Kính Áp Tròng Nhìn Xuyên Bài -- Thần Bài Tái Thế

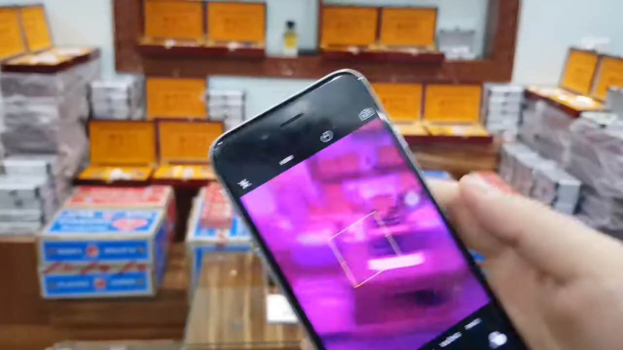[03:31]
đây, đeo vào thì nó sẽ hình ảnh như thế này đây, bây giờ mình sẽ cầm cái bộ bài lên và mình sẽ cháo cho các bạn đọc cho các bạn 1 vài con các bạn nhé xem là cái độ nét của hình ảnh này có đúng như là mình lòi
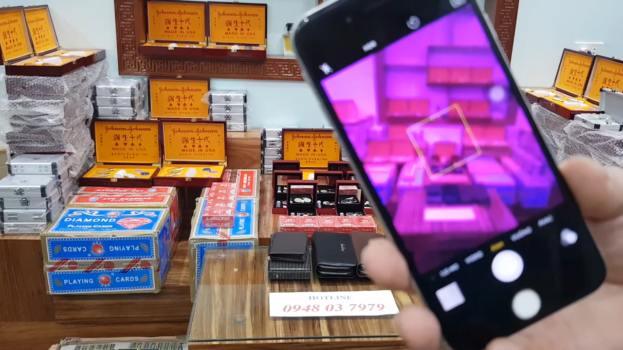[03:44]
mình quảng cáo hay không hay là sai sự thật đây, bộ bài đây,
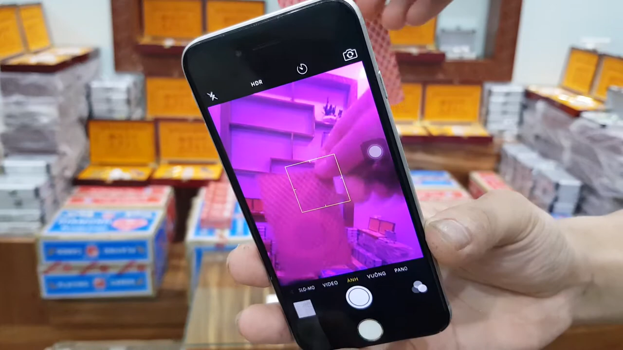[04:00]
đó, đọc chuẩn nướng con 1 luôn tiếp theo này đây là 1 con quy lại có dấu 2 tam giác 2 bên lại là 1 con quy rô tiếp theo này
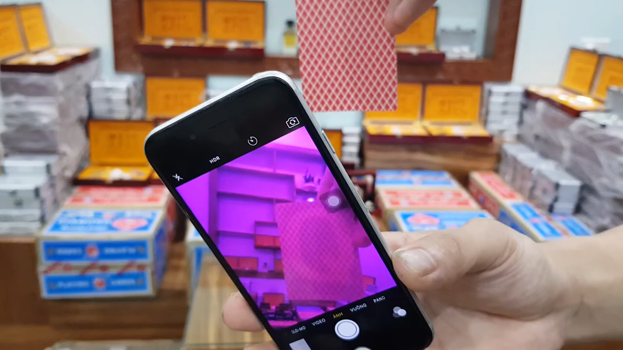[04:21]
con này cũng là 1 con quy các bạn nhé tuy nhiên thì nó không có gì không có dấu hiệu gì thì đây là 1 con quy bích đó, không có gì nó là bích nhé các bạn nhé test thử cho các bạn 1 vài con nữa nhé như con này chẳng hạn con này thì là con chín nó có cái dấu tròn tròn này này dấu tròn tròn này là cơ các bạn nhé chín cơ này
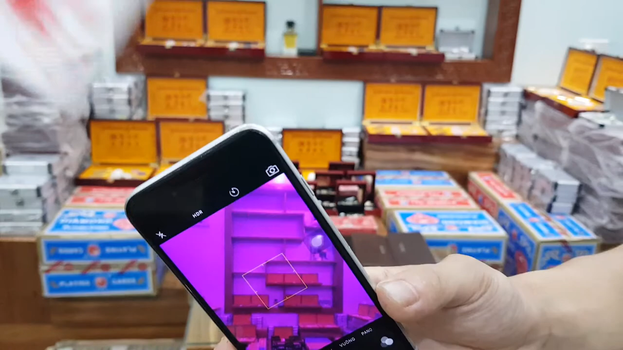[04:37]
đó, bài cực kì nét luôn hình ảnh của mắt kính rất là trong rất là rõ ràng